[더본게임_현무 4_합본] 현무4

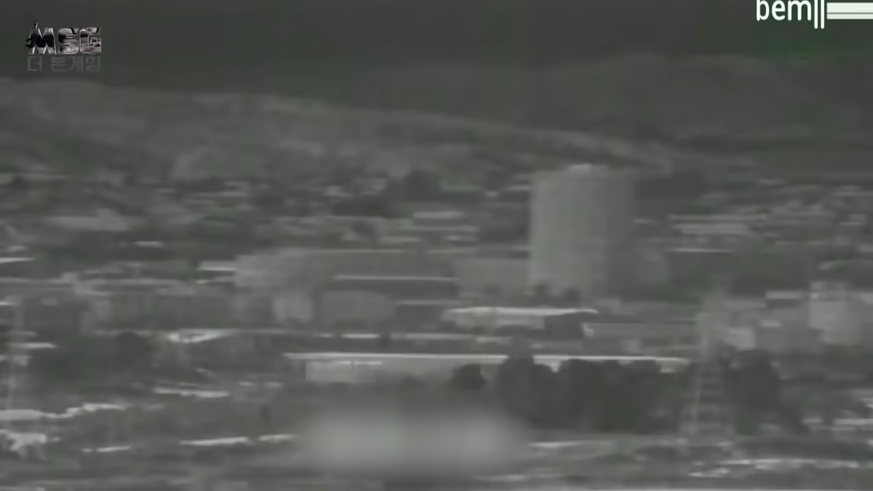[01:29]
완전히 깨끗하게 파괴가 안됐더라고요 그러니까 무지막지하게 폭발을 잔뜩
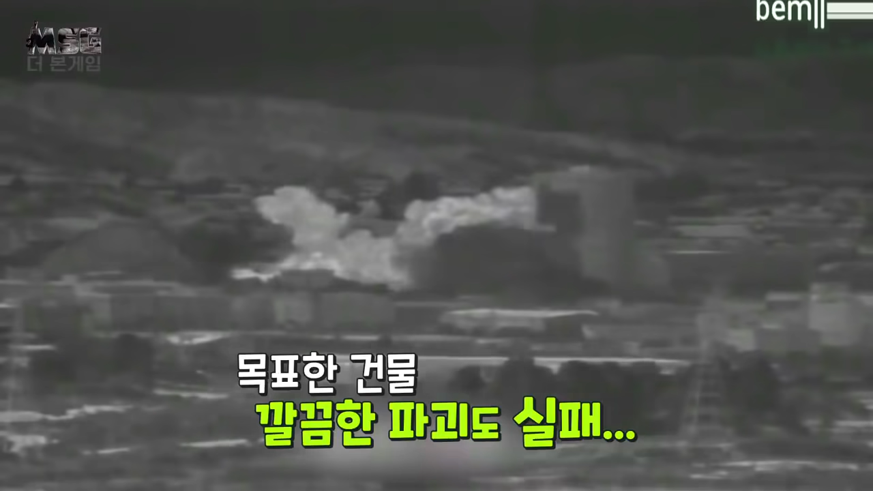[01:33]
집어넣고 터뜨린 거 아니냐 그런 분석도 나오더라고요 보통 철거할 때 이렇게 딱 가림막도 하고 필요한 곳에서만 터뜨려서 폭삭 내려앉는 게 이게 원래 그거 아닙니까?